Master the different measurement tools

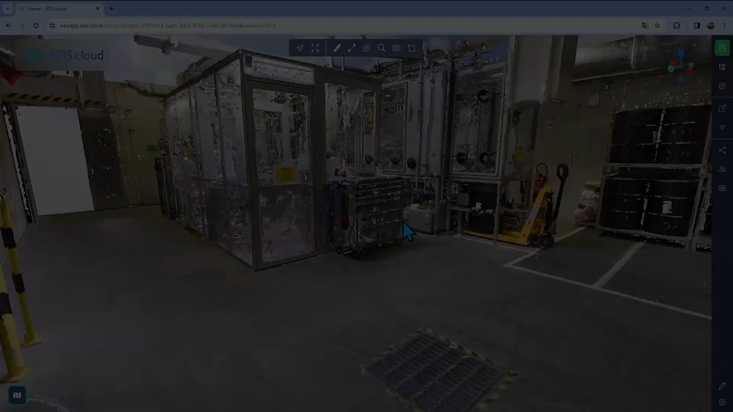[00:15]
So first, we'll start off by just opening the measures menu. You'll find it at the top right here.
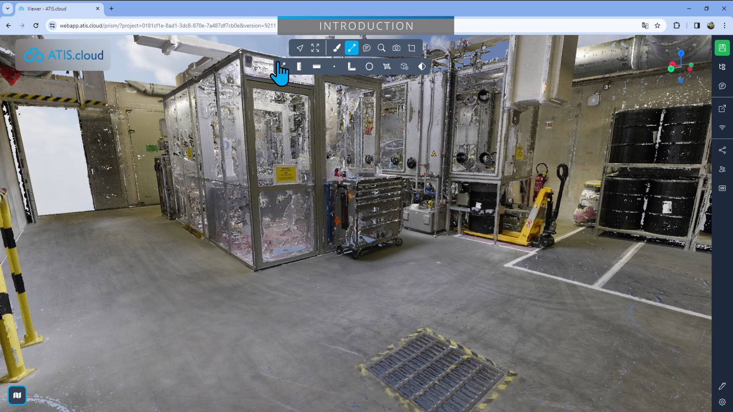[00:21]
Just click on it and you'll see all of the available measurement tools and we'll go over each of them one by one. The first one is a simple distance measurement tool. So basically, you're just going to click on it. It's going to open the menu on the right and you'll see your distance. Then you can click anywhere in the viewer to drop your first point, click anywhere else to drop a second point, and then you can click as many times as you want to drop as many points as you want. Then at some point, you can do a right click and I'll stop the measurement at the last point you drop. You can move a measurement point by clicking on it and dragging it around.
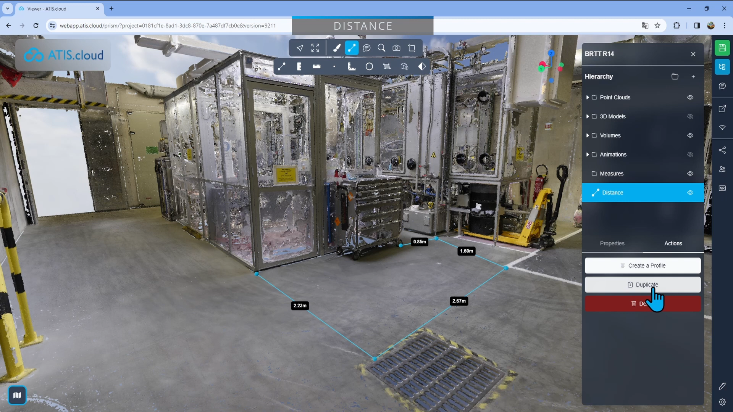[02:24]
And you can see a video and an article out there. I'm not, I'm not going to go too deep into that, but you can create a profile out of a distance. And you can also duplicate that distance if you want to tweak it just a little bit and have two versions of the same one, for example. Finally, this is where you can delete it. You just click delete and the distance is going to go away. We just saw how to add a measurement and how to manage it in the right menu. Now you'll also see that in the V4, you can move around while adding a measurement.
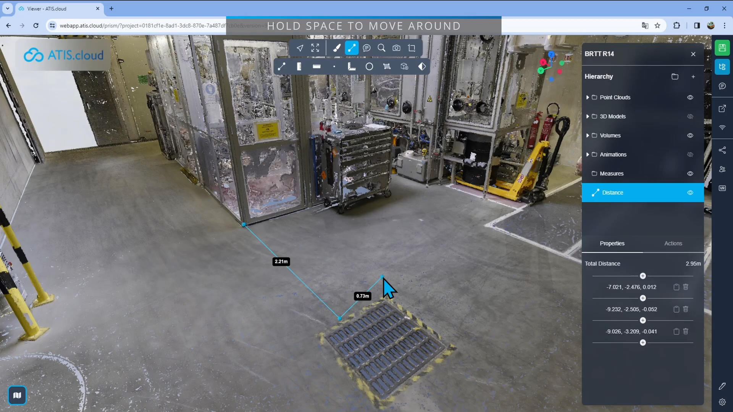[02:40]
To do that, simply hold the space bar and then you can use your left and right click to move around. You can also double click to go anywhere and just move around to get where you need to go.
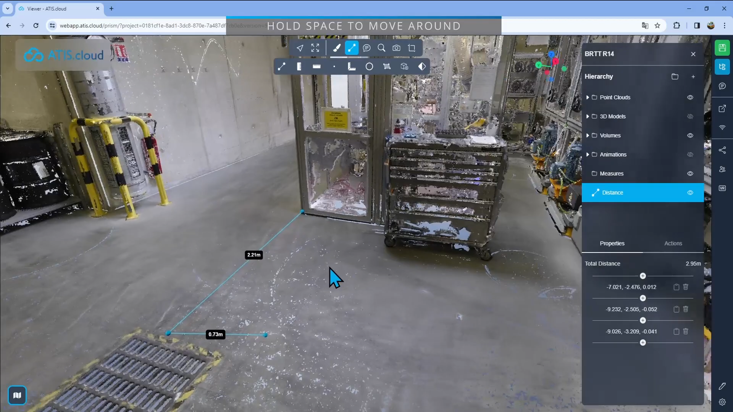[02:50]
For example, if I wanted to drop my measurement here, I can move around and just go there. Then I'll release the space bar and you'll see when I move that the measurement has not been dropped.
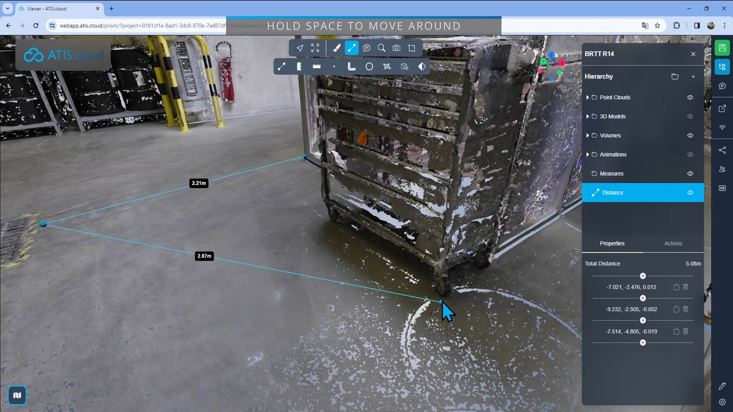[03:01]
And so I can now drop it here. And if I want the next one to be behind me, again, I'll press space bar, turn around using my mouse and then go out there.
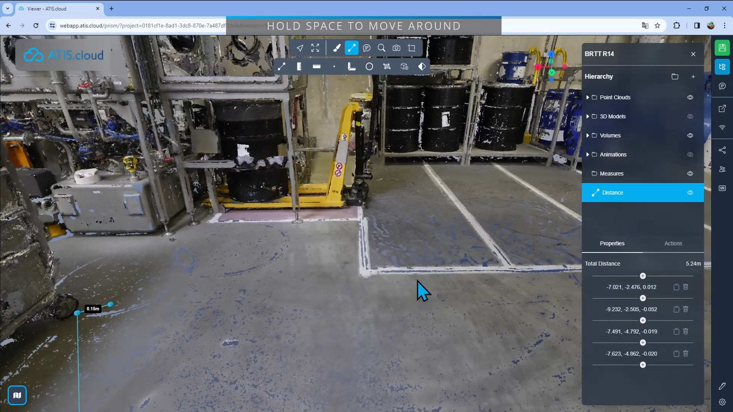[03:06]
For example, release space bar and drop my measurement.
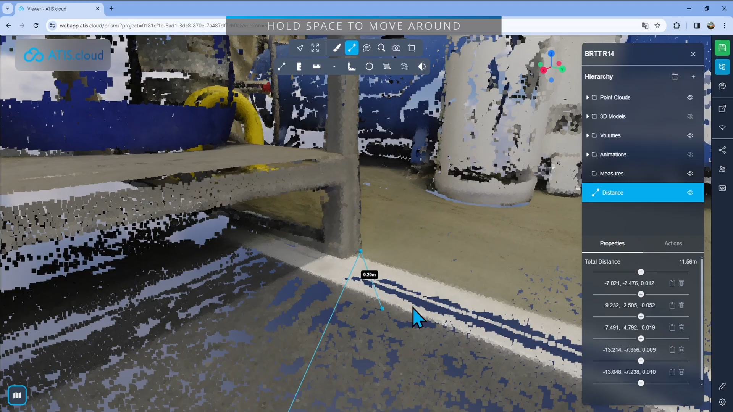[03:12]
As before, right click to finish and I am now done with my measurement. The second tool is the delta tool. It will allow you to drop two points.
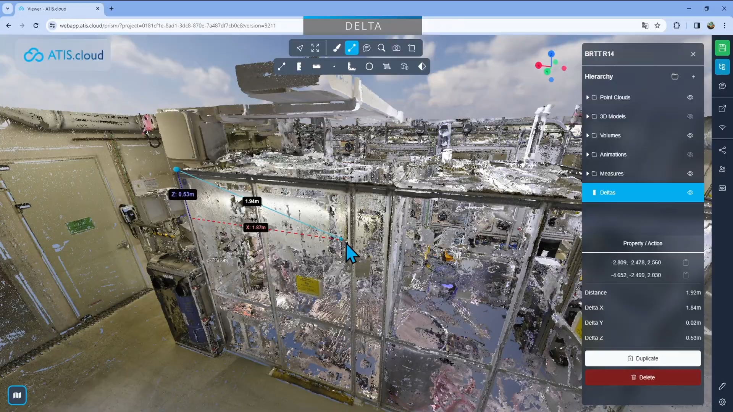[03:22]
So for example, I'll drop one on the top here and then I'll just move around there and drop the second one at the bottom right here.
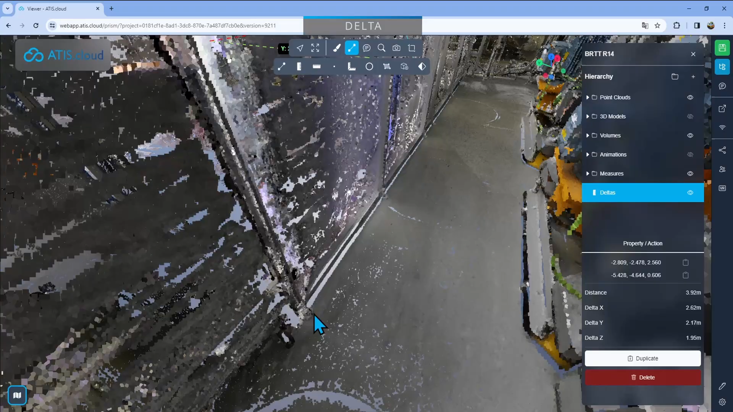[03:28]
I'll try to be a bit precise. There we go. Okay.
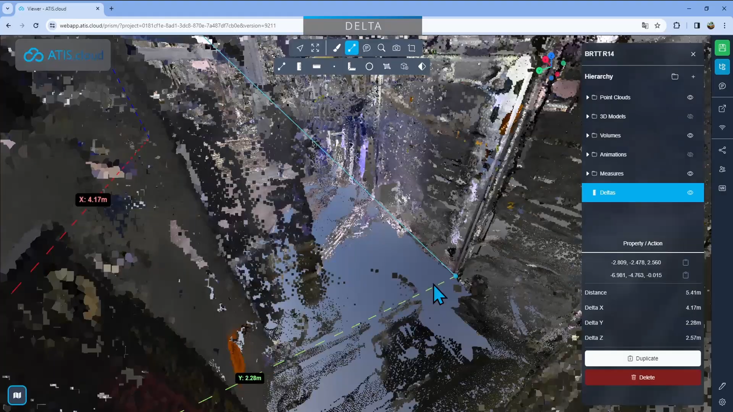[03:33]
What that will give me is first, the most important and what that tool is most used for the height. So it'll give me the height difference between the highest point and the lowest point.
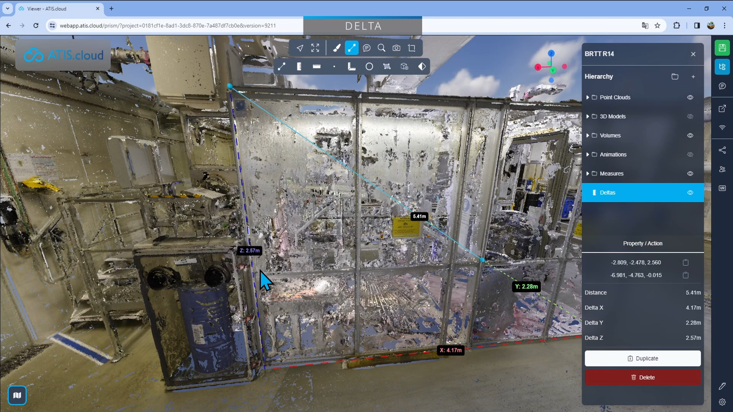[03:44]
Here I have 2.57 meters. So that's basically the height of the structure.
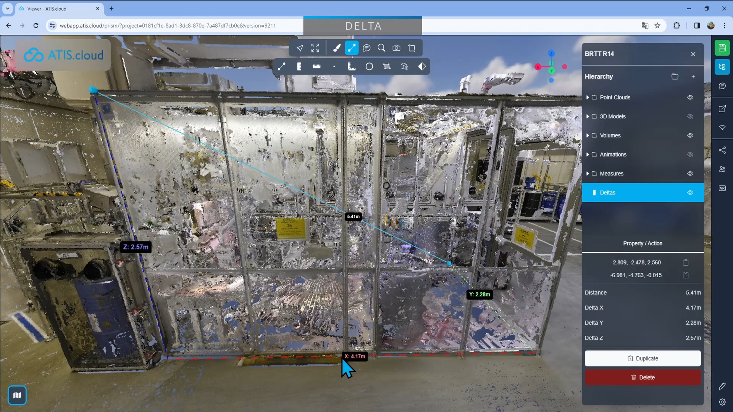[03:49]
And in that case, I also have the X difference and the Y difference. So I have the width and the length of the structure.
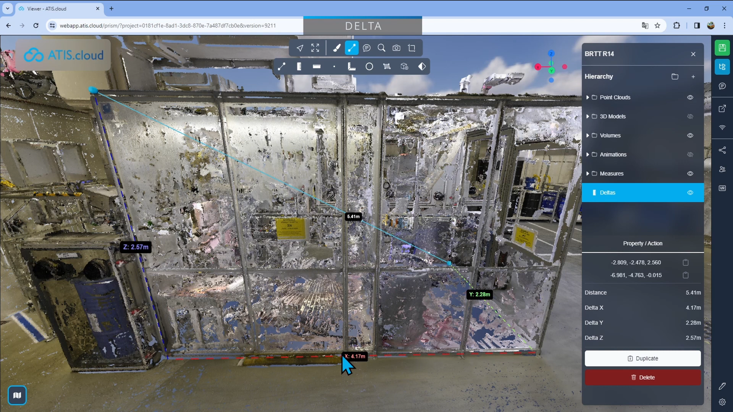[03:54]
So 4.17 meters for the X and then 2.28 meters for the Y.
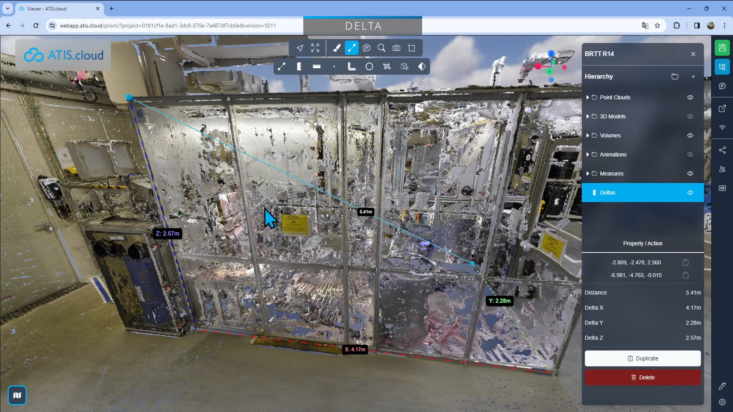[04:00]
I also have the real distance between the two points. But in that case, that doesn't do too much for me. The next one I'm going to show you is the ground distance measurement.
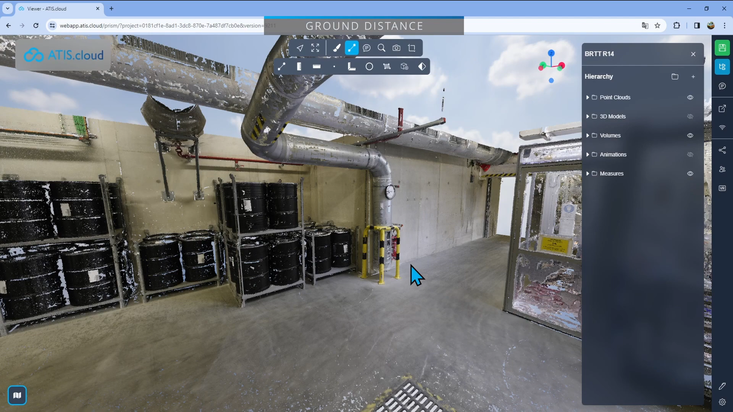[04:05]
Basically, let's assume I want to have the length of that corridor from the wall out there to the wall that's here.
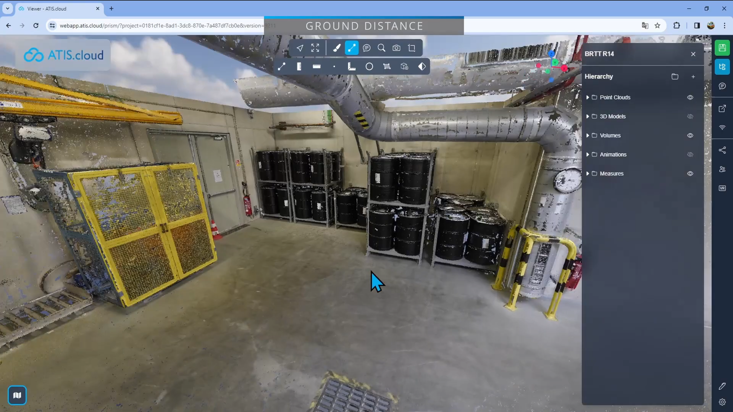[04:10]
But I do have a problem. I have this that is pretty much in the way.
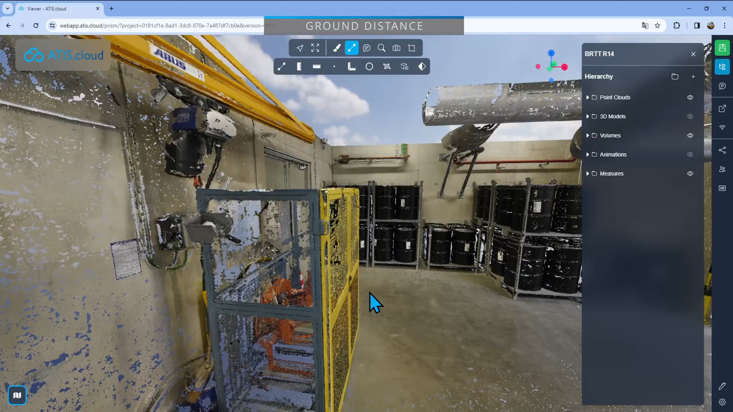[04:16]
So I cannot drop a point to have a distance here at the bottom because well, there's that in the way and so it wouldn't have a wall to wall distance.
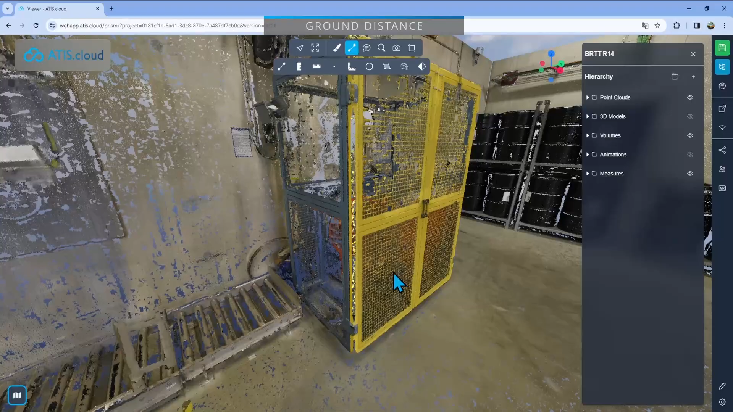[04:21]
So what I can do is get out there, select my ground distance,
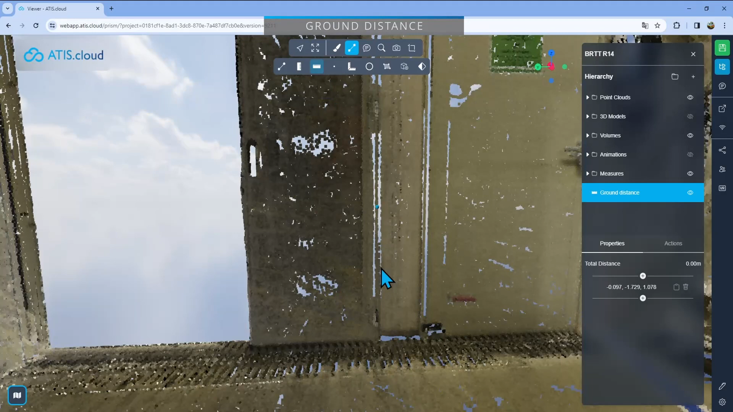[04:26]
click the first one, and then I'll get back out there and I'll drop my second point up there on the wall.